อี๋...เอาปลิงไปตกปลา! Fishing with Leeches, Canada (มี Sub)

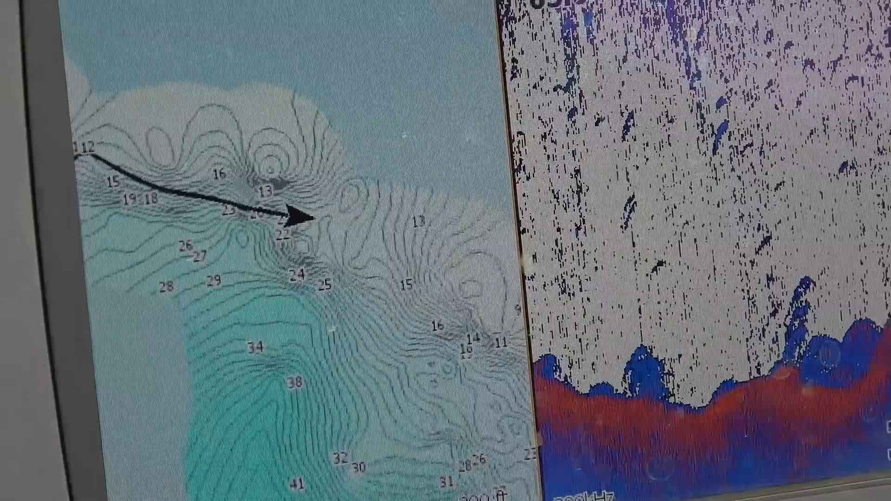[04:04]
They're in the shallow, right? Ooh. Mostly hunting in the shallow.
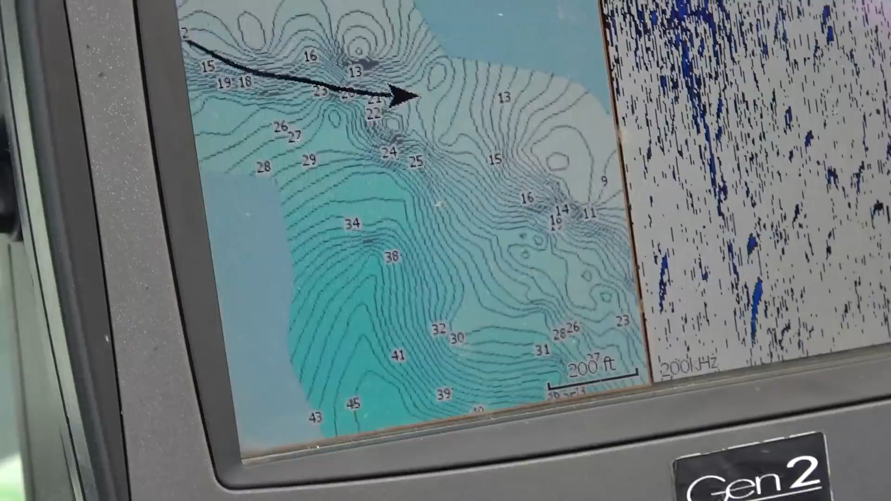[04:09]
And we're going to follow the path that is tight, right?
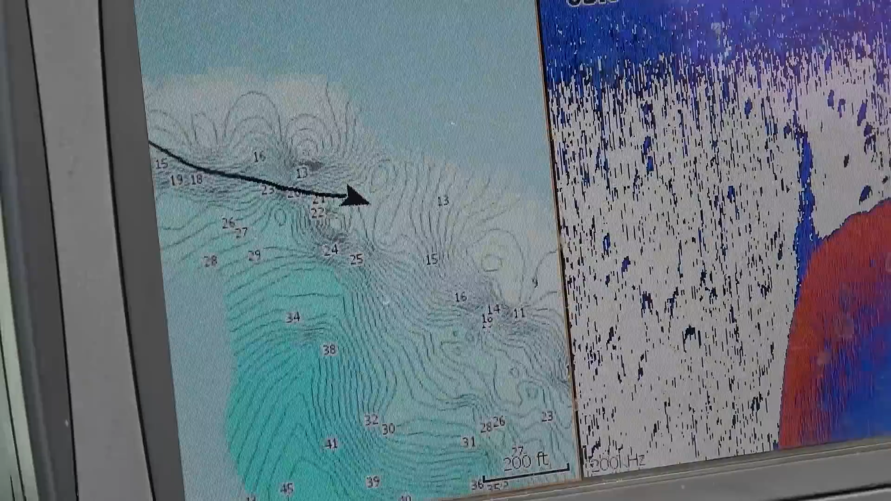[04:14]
Follow the curve, it's tight, right? About 4 feet, which is a meter. Right?
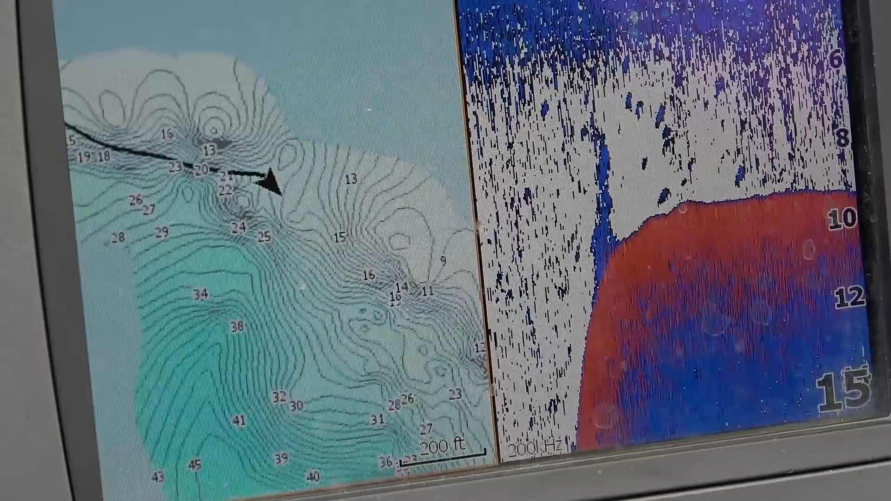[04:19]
It's about 4 feet. The path is tight, between tight and deep.
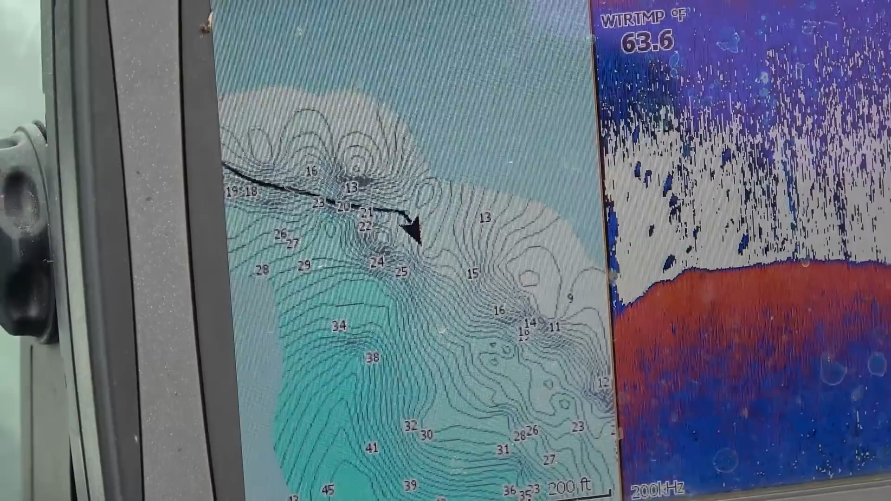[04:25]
On screen: water 63.6°F
The place is good. It's all full.
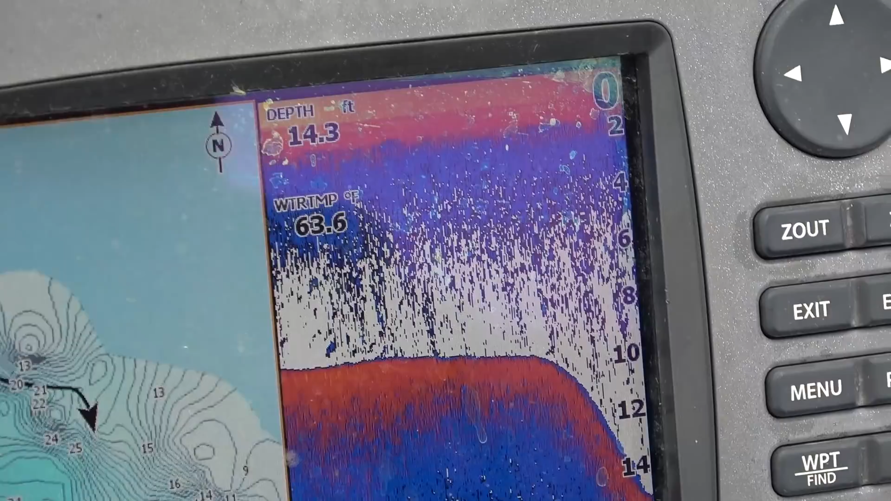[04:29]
On screen: depth 14.3 ft, water 63.6°F
นะฮะตื้นปุ๊บลงไปเหวไปเลยเป็นล
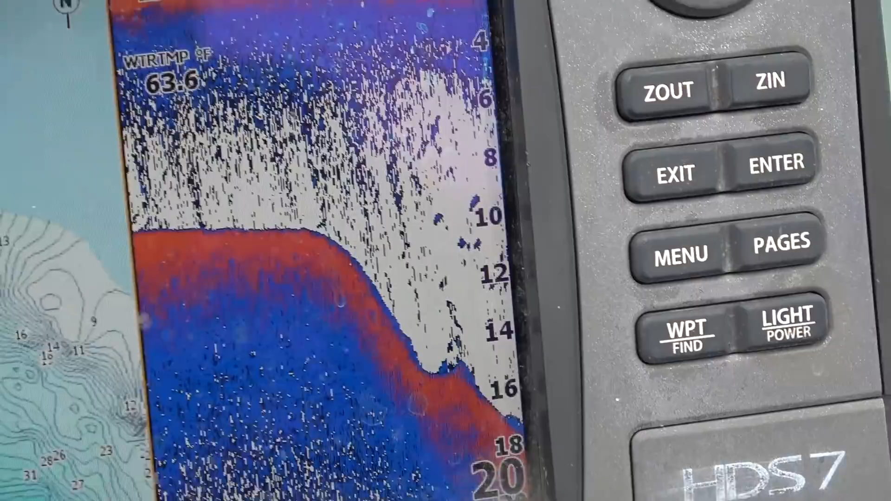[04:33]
On screen: water 63.6°F
่องลงไปเลยนะครับปลาอยู่ระหว่างล่องนี่แหละก็ทางขึ้นตื้นแล้วก็ไม่ลึกมากไม่อยู่ลึกปลาไม่ชอบอยู่ลึก
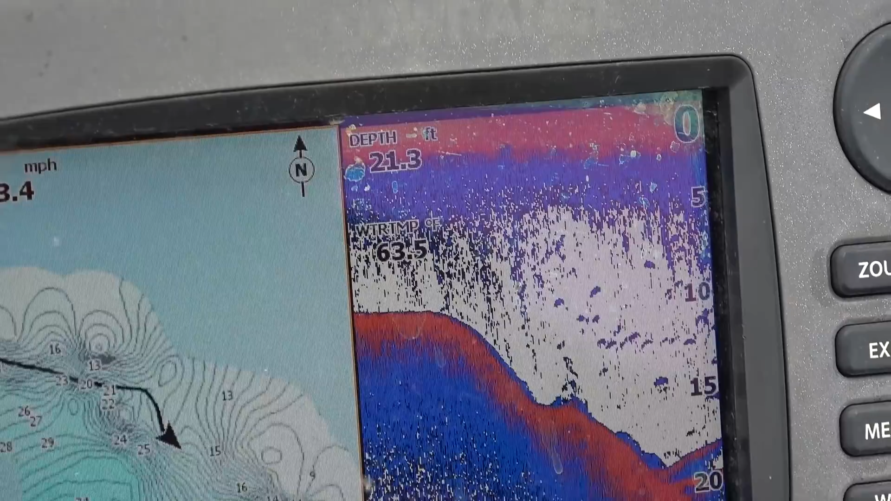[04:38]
On screen: depth 21.3 ft
หกเมตรตรงนี้6 เมตร
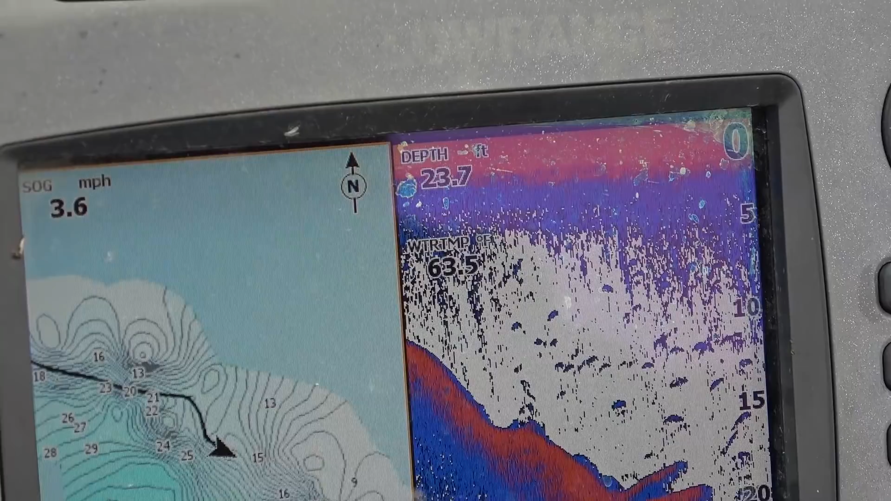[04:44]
On screen: depth 23.7 ft
Wow look at this fish มันปริงนะในกล่องปริงนะ